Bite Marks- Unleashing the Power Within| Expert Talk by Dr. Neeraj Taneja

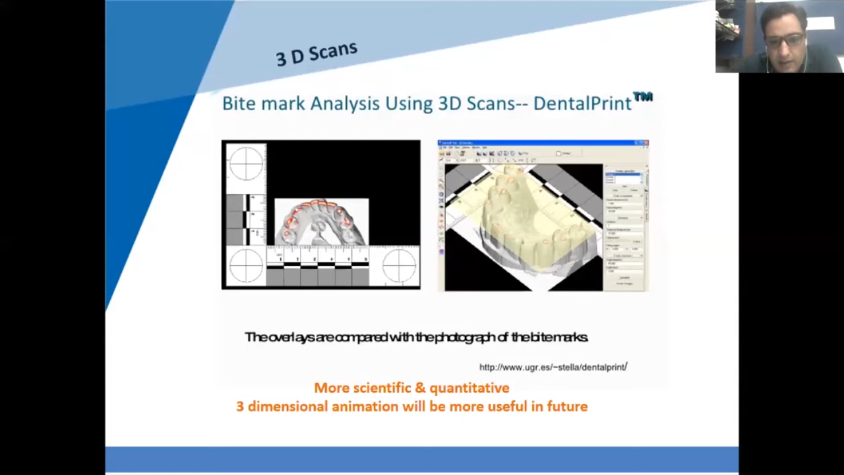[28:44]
They are more scientific, more quantitative and 3D pictures and bite marks can be recorded with this.